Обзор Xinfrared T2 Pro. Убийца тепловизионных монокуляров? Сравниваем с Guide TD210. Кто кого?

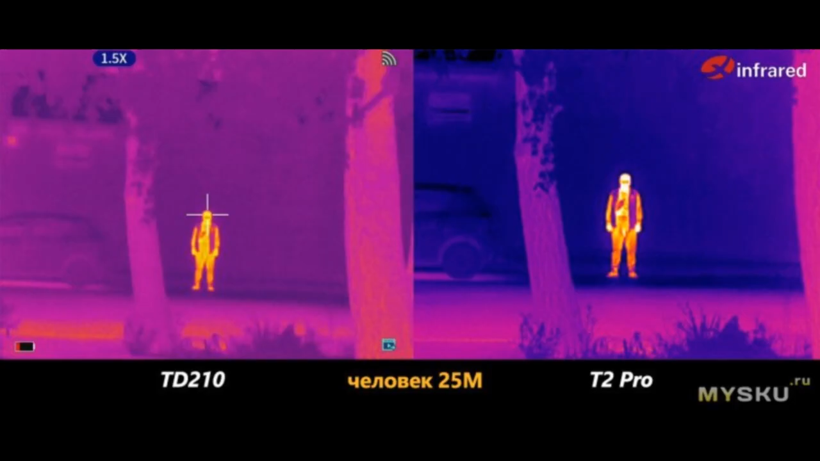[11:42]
палитра горячей-красной, УТ-2 Прос умещена с высококонтрастным режимом,
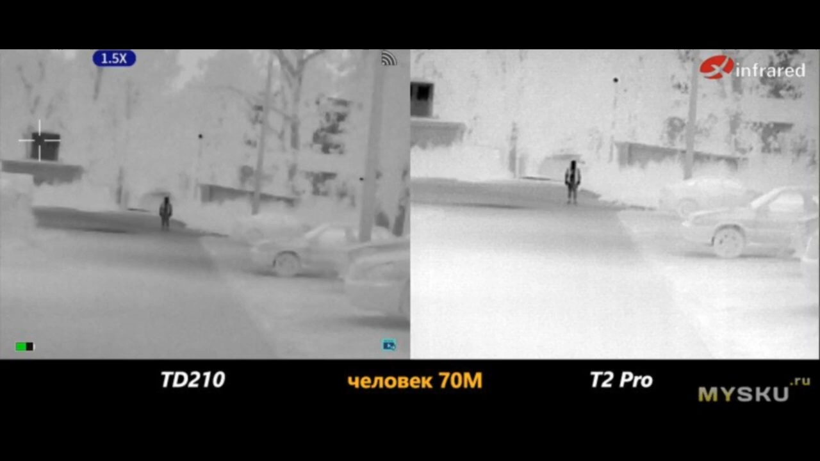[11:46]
палитра железной серой, палитра синяя-желтая-красная, человек,
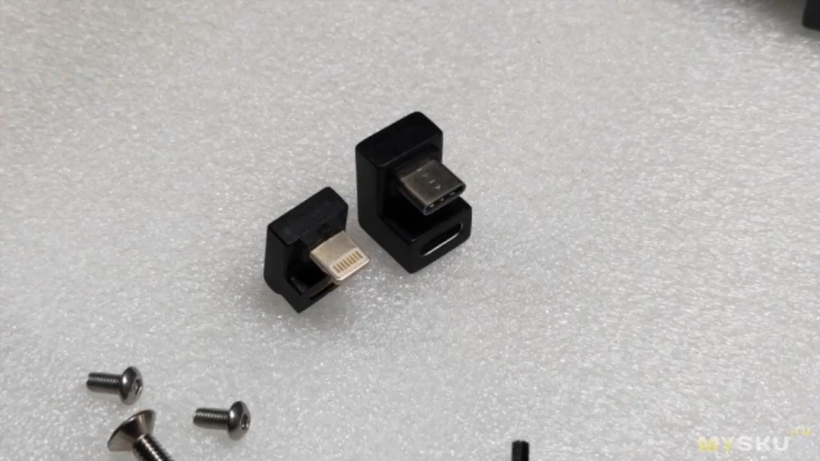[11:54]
140 метров УТ-210 из-за низкого контраста все становится как будто в небольшом тумане. Зато у Т2 Pro картинка контрастная и объект хорошо различим.
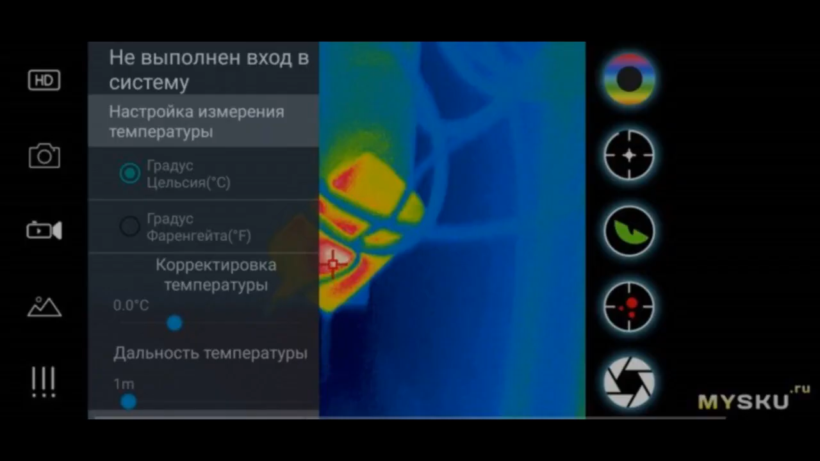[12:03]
Палитра горячий белый, палитра горячий черный, палитра горячий красный, у Т2 Pro сумещена с высококонтрастным режимом,